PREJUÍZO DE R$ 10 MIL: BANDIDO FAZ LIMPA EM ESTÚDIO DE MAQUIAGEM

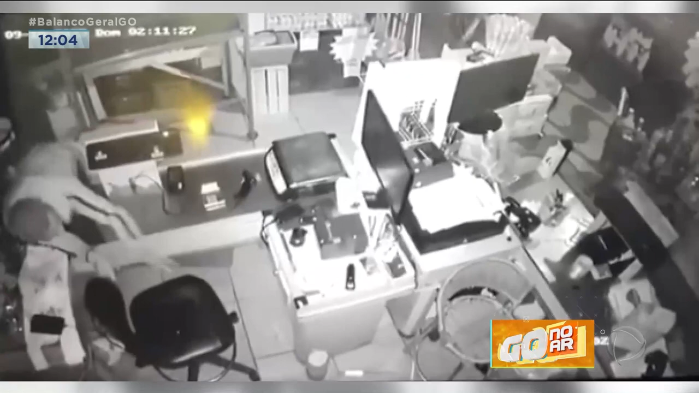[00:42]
O camarada com uma mão só, ele consegue. E a Natália vai trazer as informações. Natália é quase que um homem-aranha o que a gente está vendo desses caras entrando nos comércios.